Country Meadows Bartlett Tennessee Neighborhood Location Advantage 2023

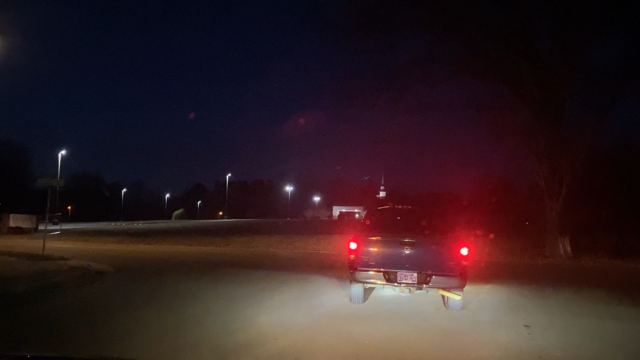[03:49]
you can turn right real quick, we hit the North Germantown Road, this neighbourhood has a very big location advantage in Bartlett Tennessee, very close to all highways,